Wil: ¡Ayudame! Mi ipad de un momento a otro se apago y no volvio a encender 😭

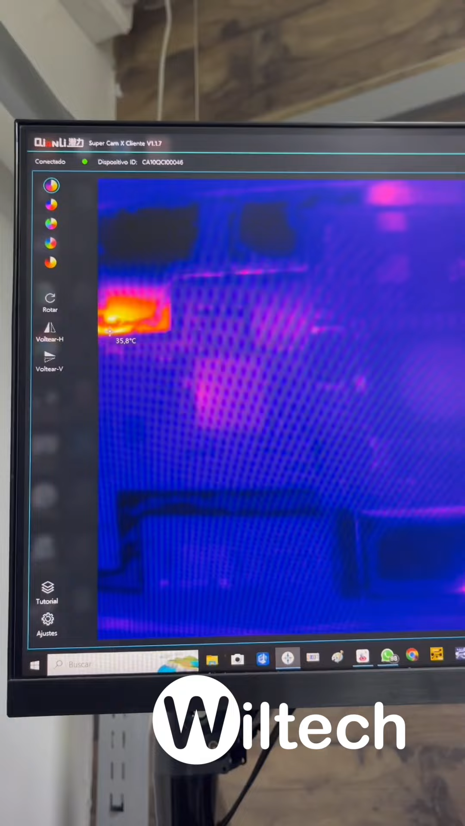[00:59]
On screen: spot 35.8°C
vamos a ver la instalamos y ahí en la pantalla se ve que hay algo que se está recalentando cerca al PEMIT vamos a ayudarnos con el multímetro para verificar si tenemos alguna línea del PEMIT que esté en corto,